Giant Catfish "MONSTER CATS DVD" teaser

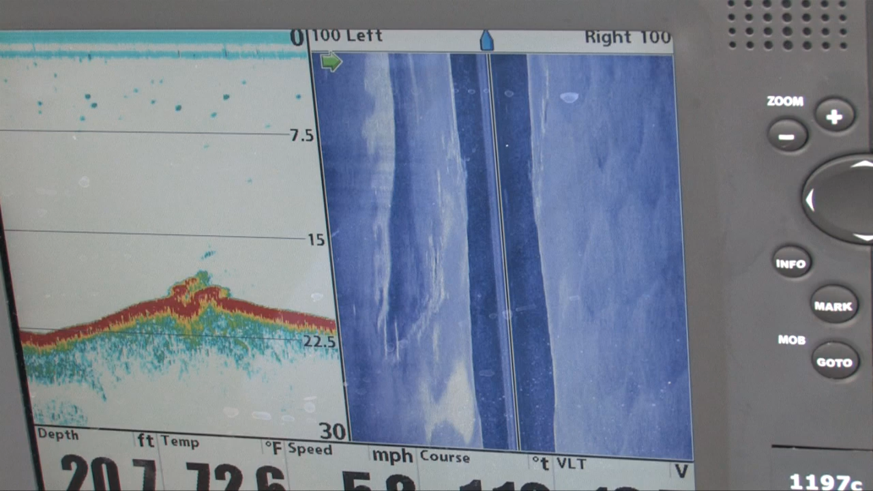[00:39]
Out. Yeah, there's a fish there too. Well, we're right over the top of it here.